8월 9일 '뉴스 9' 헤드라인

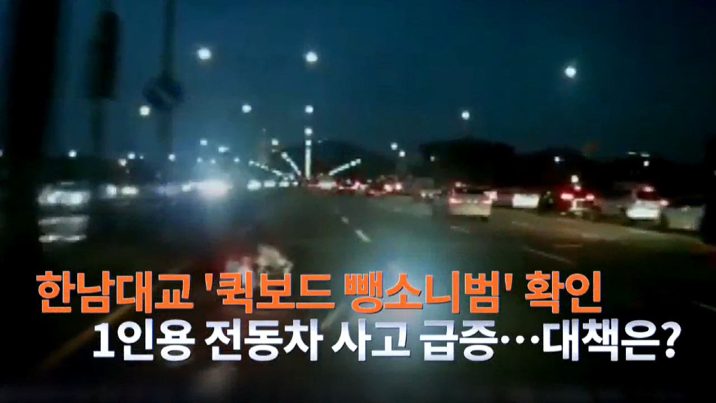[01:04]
달리던 오토바이와 충돌한 뒤 도망친 것으로 알려진 남성이 경찰에 붙잡혔습니다.